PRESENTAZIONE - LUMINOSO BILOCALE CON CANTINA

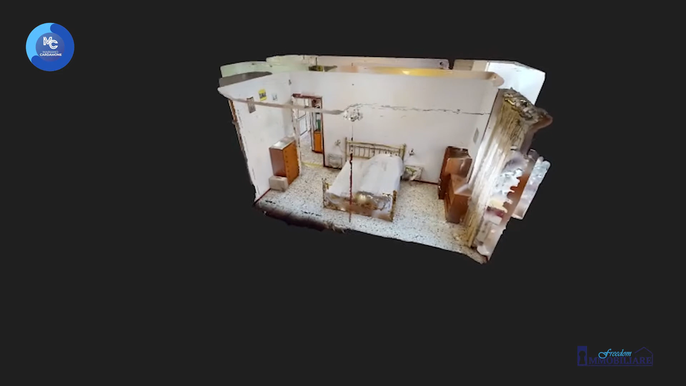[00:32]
come vi dicevo un immobile di 65 metri quadri commerciali composto da questa zona che è la zona disimpegno dell'appartamento.